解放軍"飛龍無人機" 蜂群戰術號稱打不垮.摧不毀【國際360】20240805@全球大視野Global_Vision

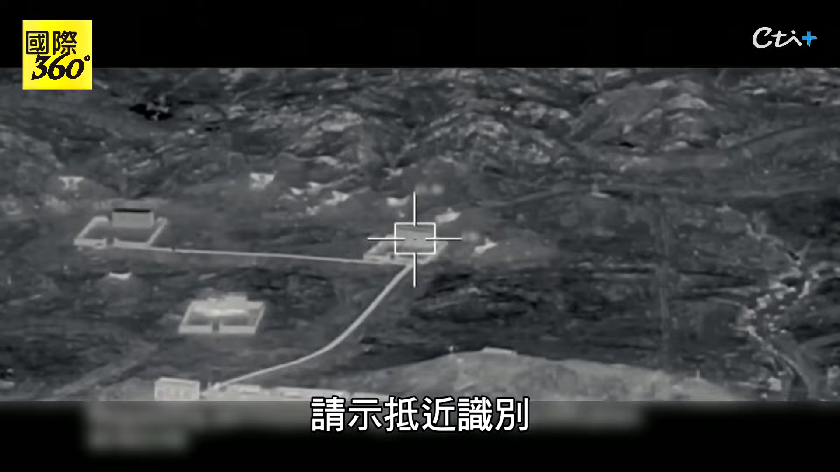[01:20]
发现提示目标 显示底地识别四线一号 持续监视明白情报 通知立任 前处查证